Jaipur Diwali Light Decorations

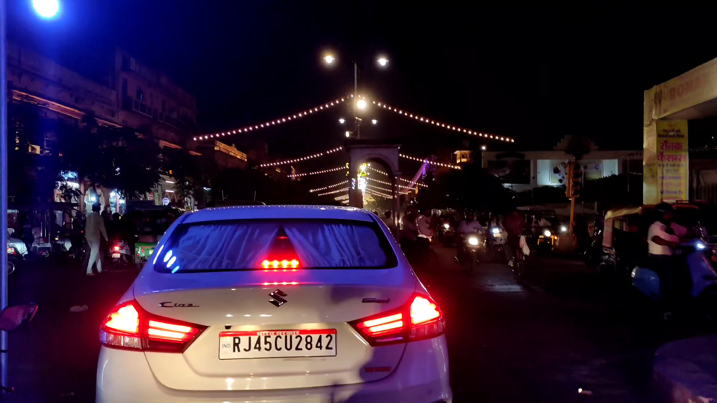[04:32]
ഇന്ത്യയിൽ വാരണാസി കഴിഞ്ഞ് കഴിഞ്ഞാൽ ജയ്പൂർ സിറ്റിയിലാണ് ദീപാവലി ആഘോഷങ്ങളും ഇതുപോലുള്ള ലൈറ്റ് ഡെക്കറേഷൻസും
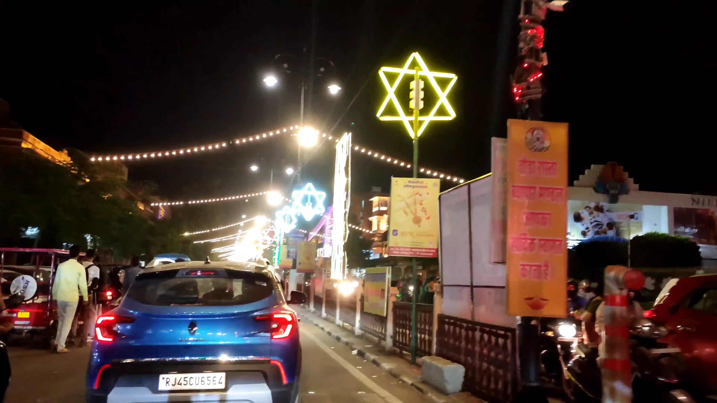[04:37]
കൂടുതലായിട്ടുള്ളതെന്ന് പറയപ്പെടുന്നത്. എന്തായാലും ബാക്കി കാഴ്ചകളിലേക്ക് നമുക്ക് പോയേക്കാം.